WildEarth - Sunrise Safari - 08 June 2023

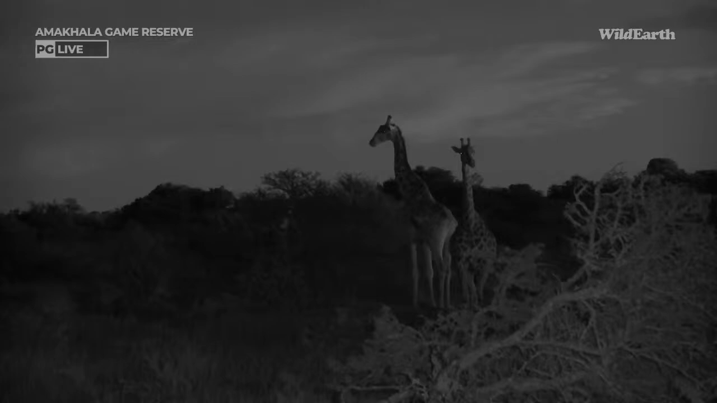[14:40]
Lots of giraffes all over the place. We're at Amakala Game Reserve down in the Eastern Cape. It's a pleasure having you on safari this morning, and welcome to the Amakala journey. Quite literally, Now, we've got quite a few giraffes that have just started waking up, and it seems like the first order of the day is feeding. This big bull that's now feeding was actually lying down, and now he's having some breakfast, now that he's had a stretch.
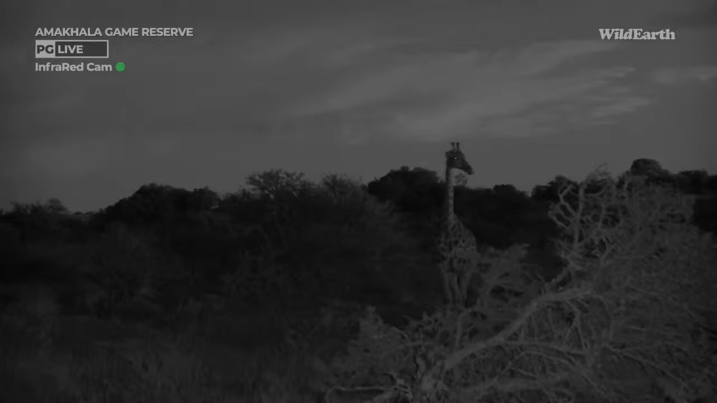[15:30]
I'm hoping that these ones decide to stick around and potentially even come a little bit closer, never mind. Disappearing behind the bushes to have some breakfast. But we do have quite an intense plan for the morning. We plan on sitting with some giraffes. No, I'm joking.